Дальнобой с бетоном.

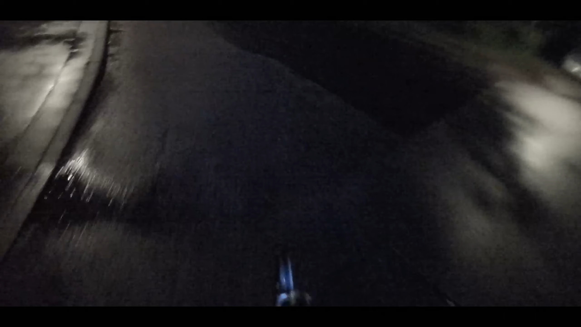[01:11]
Это я тут еду сейчас дворами потихоньку, нужно немножко путь сократить. Еще и сверху дождик идет, коты лазят тут вон черный весь.